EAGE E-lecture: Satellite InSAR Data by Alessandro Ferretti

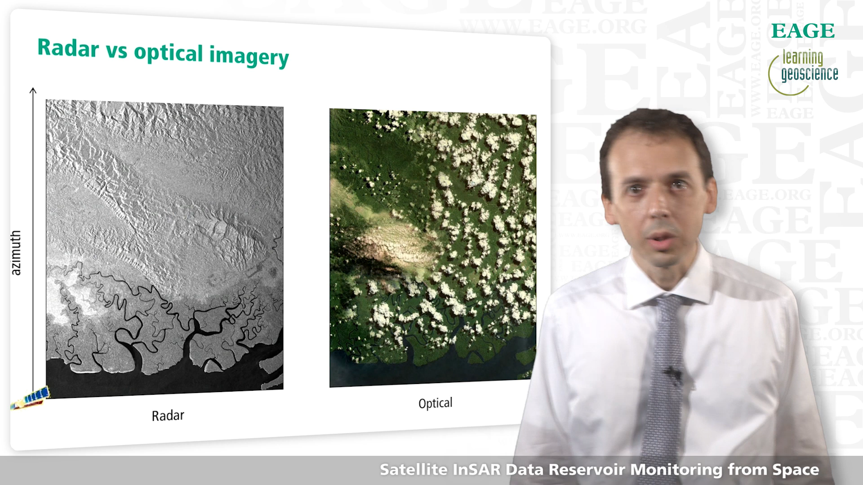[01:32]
This is an area in the Far East. It's almost impossible to find a very good optical image due to cloud coverage. On the left-hand side, here you see the radar acquisition.
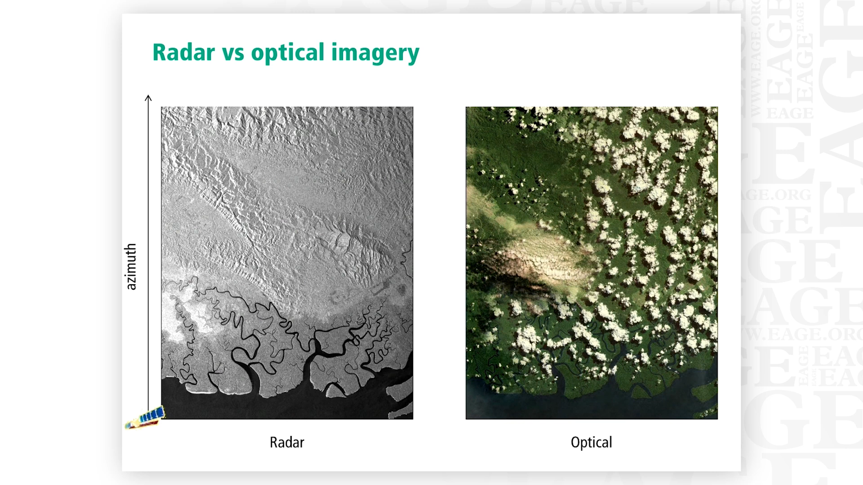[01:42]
Actually, this radar acquisition was acquired at night time and these are the most important points.
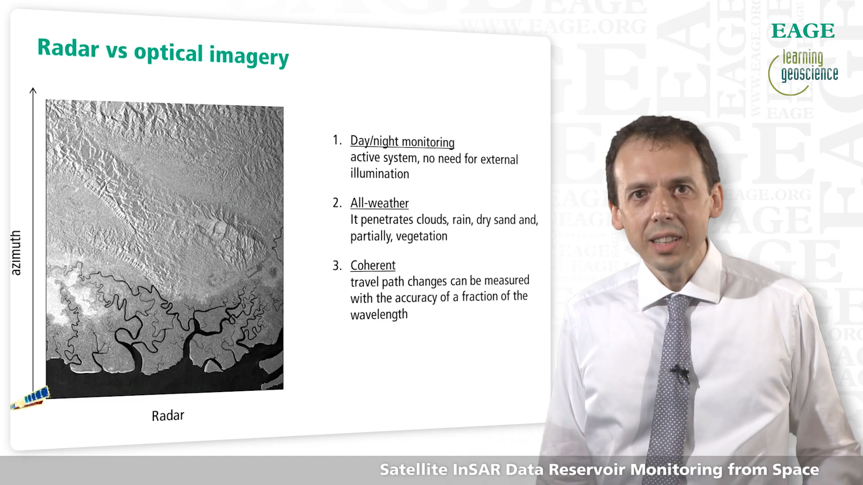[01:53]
So, indeed, SAR data can be acquired independently of sun illumination. It is an all-weather sensor. It penetrates clouds, rain, dry sand and partially vegetation. And it's a coherent sensor. Typically, the image is generated by scanning the Earth and
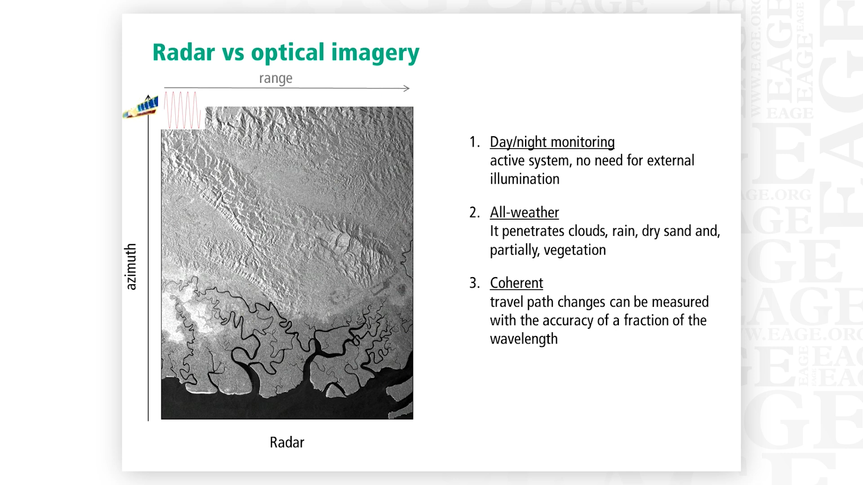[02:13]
these sensors typically have a right-looking acquisition geometry, so you have range and azimuth as the so-called SAR coordinates. But what's a SAR image? A SAR image is a set of pixels characterized by both amplitude and phase information.
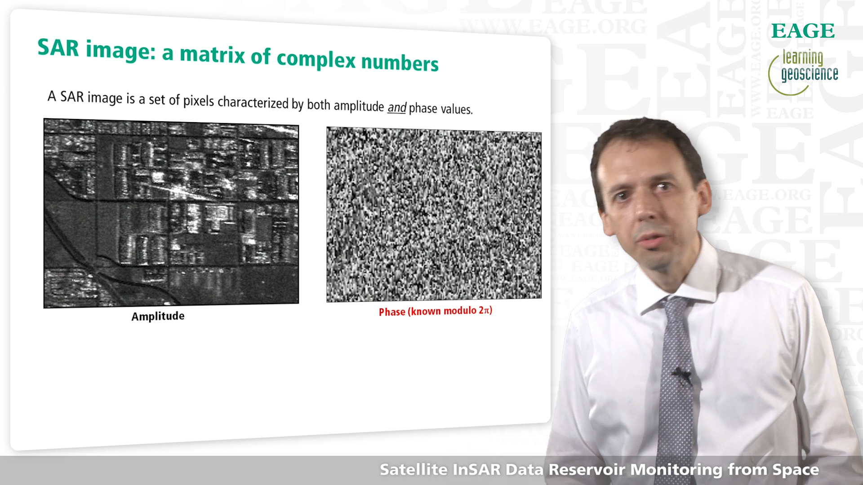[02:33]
Here we have an example. So, amplitude data are dependent on the amount of electromagnetic energy backscattered towards the radar sensor, while phase information is related to the sensor-to-target distance. So, the phase of a single SAR image, since it is known modulo 2pi, is of no practical use.
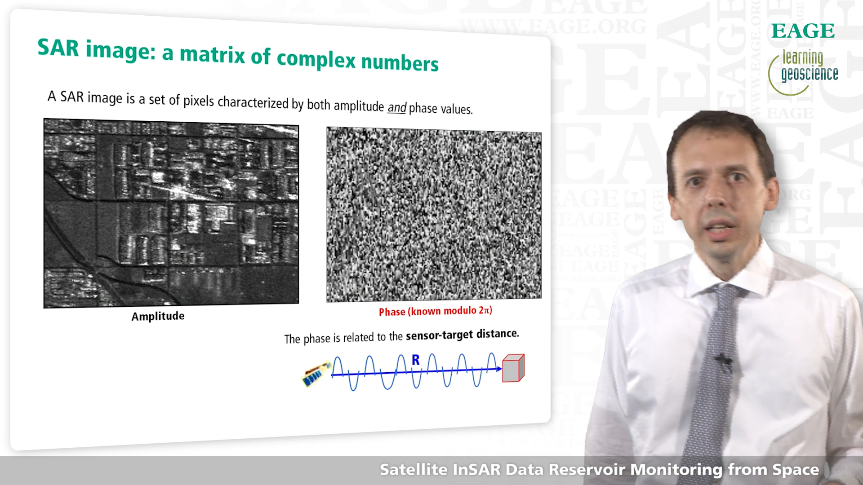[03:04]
But the secret of SAR interferometry is to try to compare two SAR images acquired from the very same acquisition geometry, try to highlight possible phase variation.
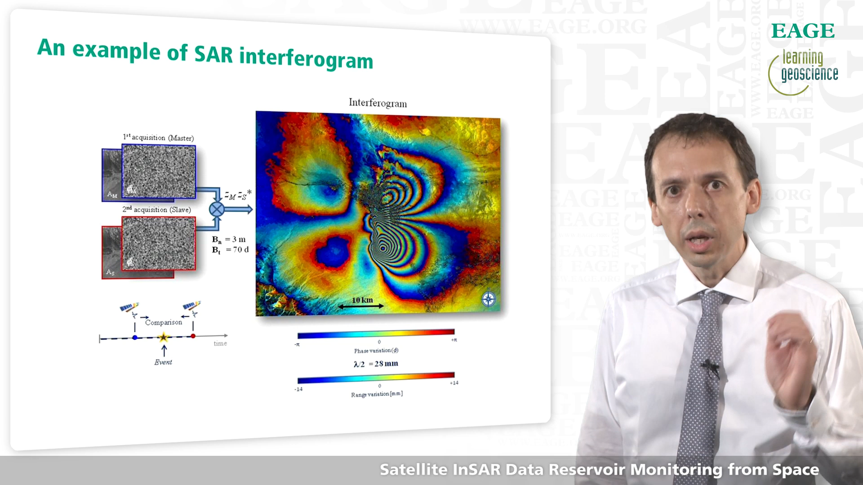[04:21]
In this case, it was enough to create an interferogram with two SAR images, one acquired before the earthquake, one acquired after the earthquake. Each of those fringes corresponds to a displacement of just 28 mm.
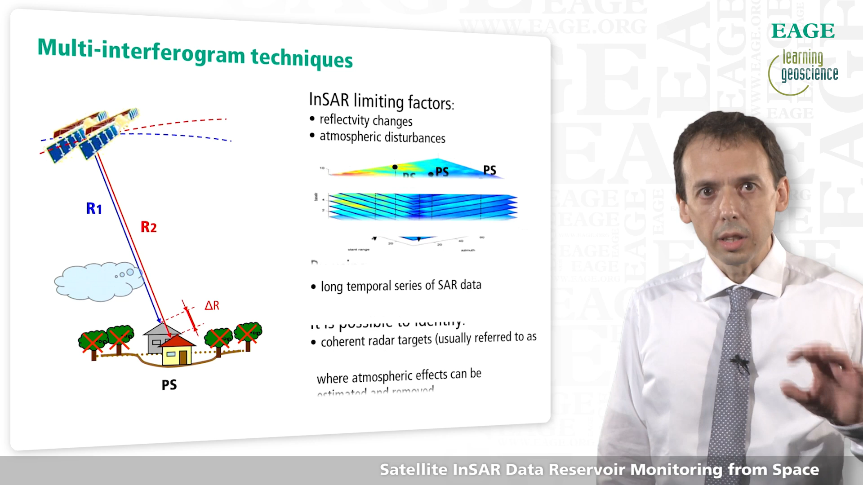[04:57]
So, what's the recipe? Well, the recipe is not to use just two images, but a long temporal series of SAR data. You identify coherent reader targets, and only on coherent reader targets,
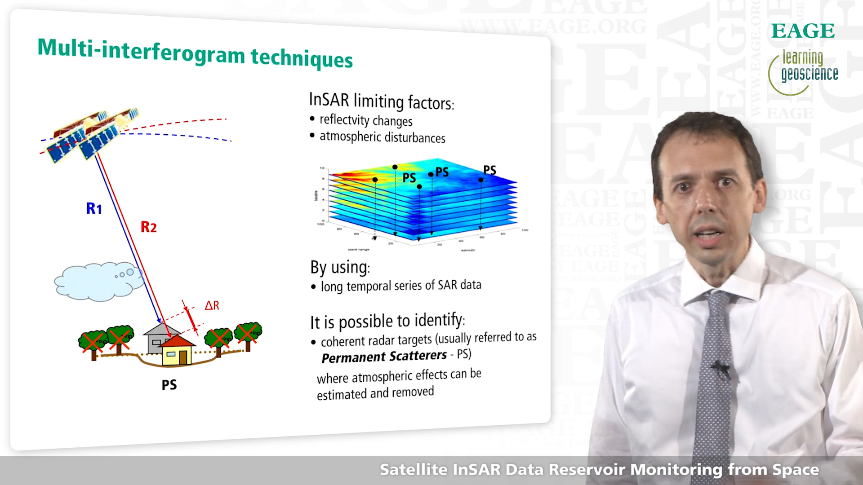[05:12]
you try to remove, get rid of atmospheric effects,
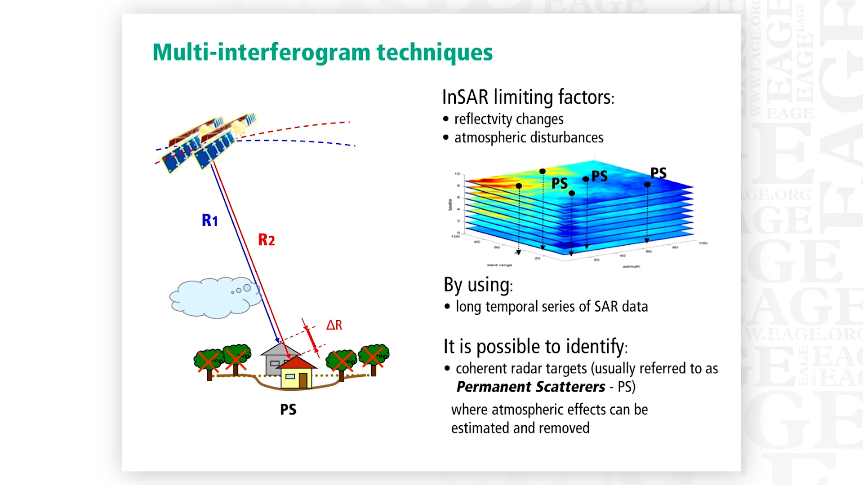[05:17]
and estimate the real time series of deformation affecting a certain reader target.
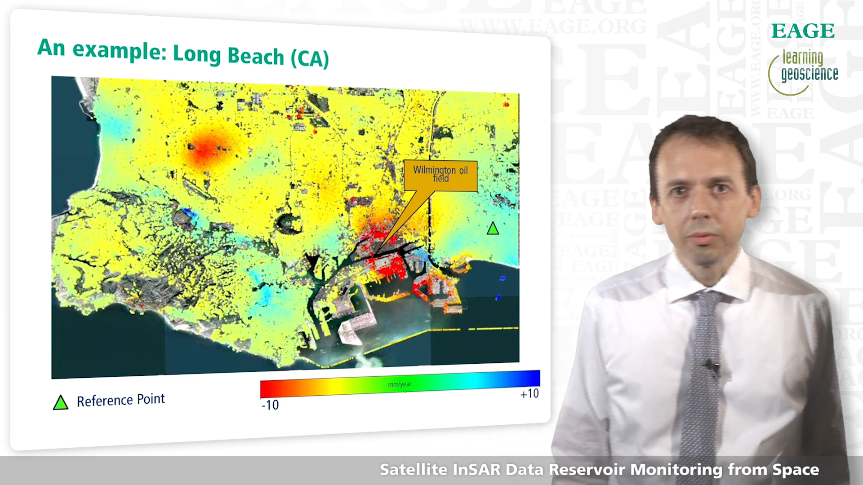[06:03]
And, of course, we can find the footprint of the subsidence of the Wilmington oil field in Long Beach, and the Torrance oil field.
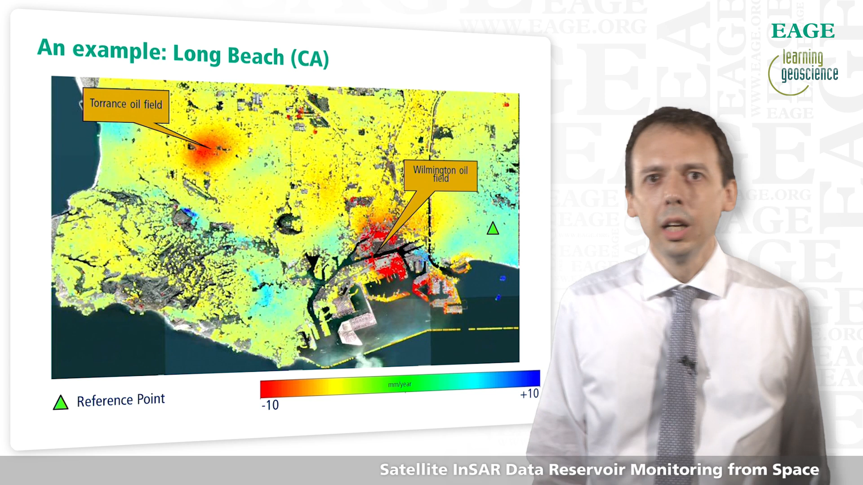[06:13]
And, in general, we don't have just the average displacement rate, so the velocity field, but for each of those points, we can actually extract a time series of displacement.
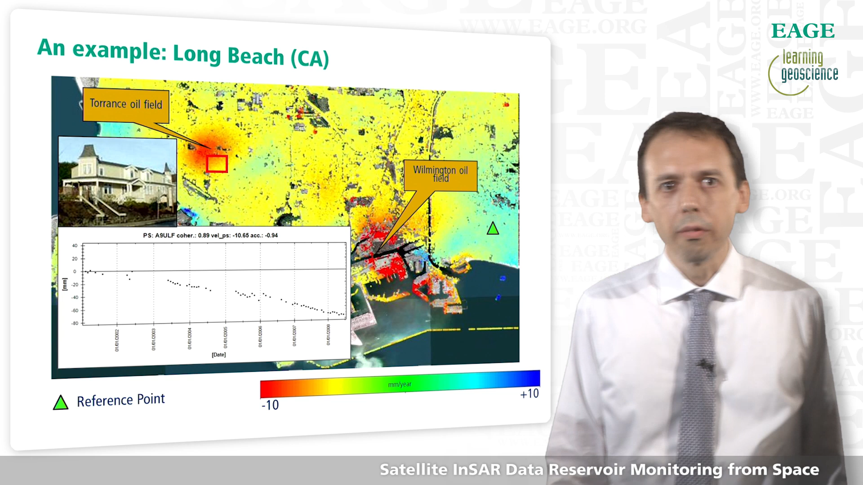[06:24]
Fantastic! From 800 km in space, we are measuring a displacement of a few millimeters. So, but what are we actually measuring? Just one component of the 3D displacement vector affecting a certain radar target.